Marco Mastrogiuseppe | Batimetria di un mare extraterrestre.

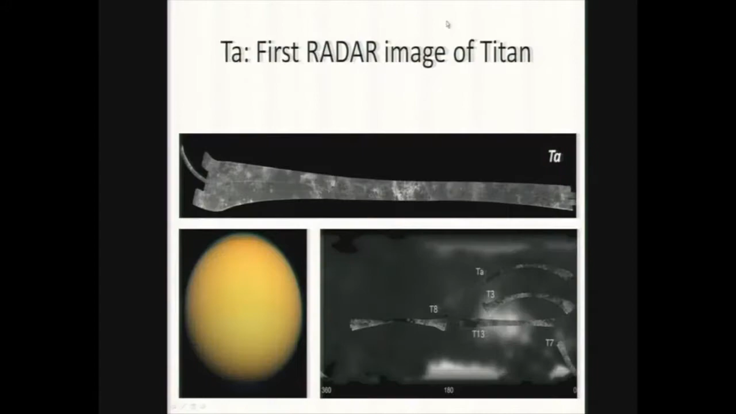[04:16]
Opera da una quota di circa 100 km, ecco qui dovrei tornare indietro ma ho fatto un casino, opera ad una quota di circa 100 km, la missione Cassini quindi lo spacecraft inizia a osservare ad ogni incontro con la Luna di Titano inizia ad operare ad una distanza di circa 100.000 km,
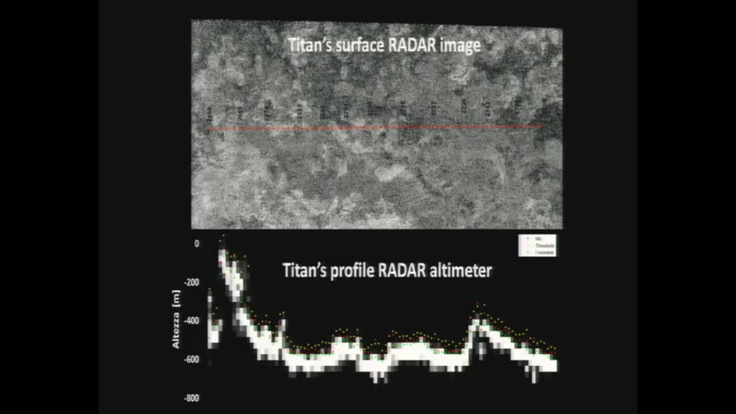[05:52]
invece poi ci si è accorti che Titano ha una vera e propria superficie che può in qualche modo anche ricordare quella terrestre. Qui appunto vediamo un'immagine SAR in alto e un profilo topografico ottenuto con il radar nella modalità altimetrica. La superficie di Titano come vediamo è molto complessa e può variare anche di 3, 4, 5, 600 metri.
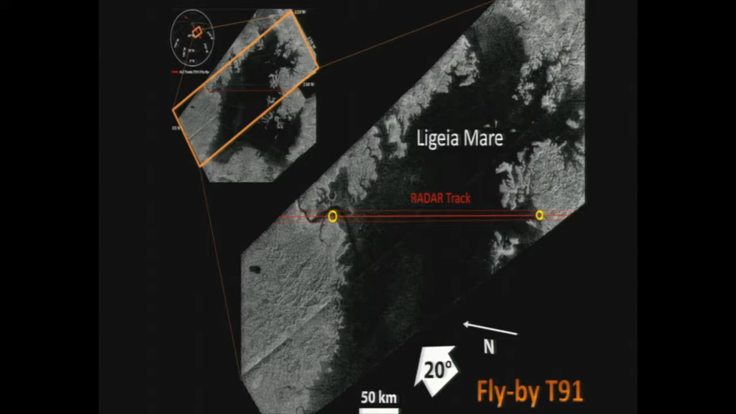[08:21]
Ecco, qui quello che è stato sorprendente è che nell'elaborare i dati di questo particolare flyby, parliamo del flyby T91, quindi nel maggio del 2013, ecco il primo prodotto che abbiamo ricevuto, quindi usando il processing classico che applichiamo sui dati altimetrici, e quello che abbiamo ottenuto è stata questa immagine,
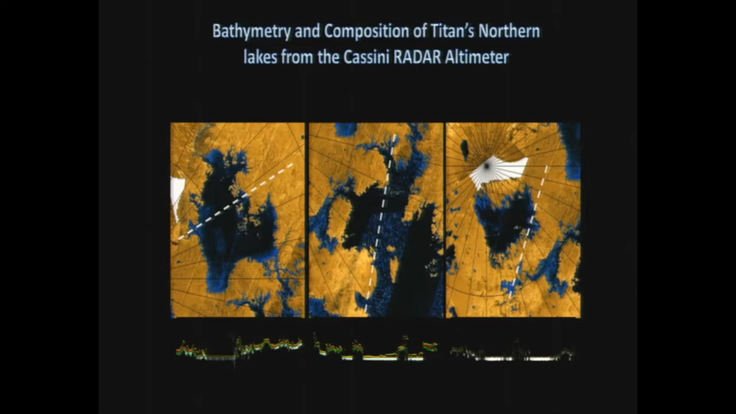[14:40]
Il Kraken non è troppo profondo, il liquido è diverso, invece del metano potremmo avere etano, e l'etano assorbe molto molto di più del metano. Successivamente, dopo l'osservazione del Kraken, c'è stata l'osservazione,
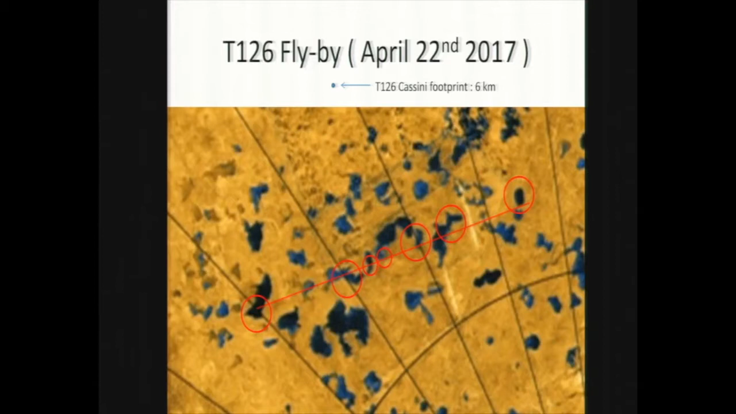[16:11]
Cassini osserva nel polo nord questi piccoli laghi, di nuovo come potete vedere i colori cambiano, i colori ci dicono in qualche modo la profondità ma dalle immagini non siamo in grado di dire nulla. Ecco Cassini invece ci ha svelato proprio che anche questi piccoli laghi possono raggiungere delle profondità di oltre 100 metri.